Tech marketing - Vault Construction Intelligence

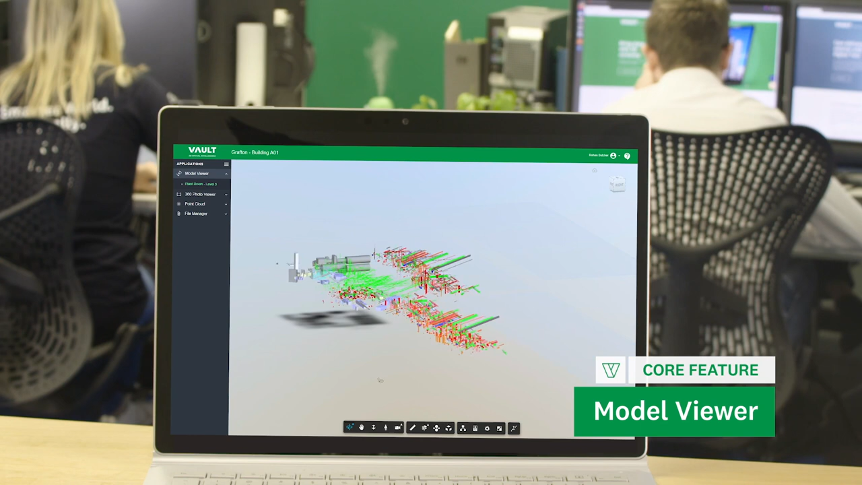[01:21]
So when they come to site, they reduce risk, they have better performance and really get into that zone of getting the work done.